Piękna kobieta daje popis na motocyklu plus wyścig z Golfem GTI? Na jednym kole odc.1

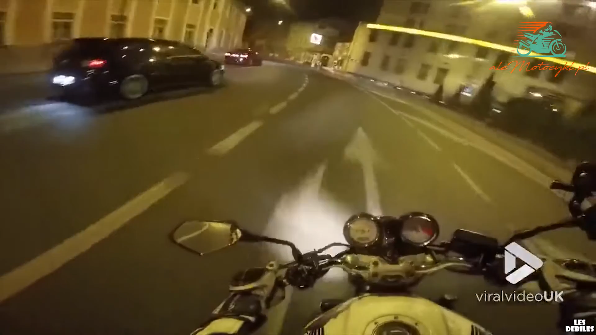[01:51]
Widać jak Golf odchodzi, ale niestety traci panowanie nad kierownicą, co kończy się dla niego niezbyt szczęśliwym spotkaniem z murem.
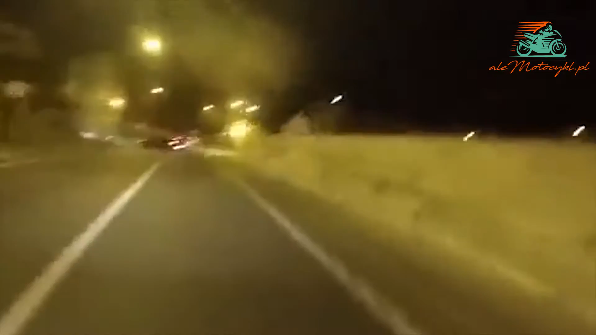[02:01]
To na co warto zwrócić uwagę to fakt, że motocyklista nie odjechał, tylko postanowił się zatrzymać i sprawdzić czy wszystko jest w porządku z kierującym Golfem.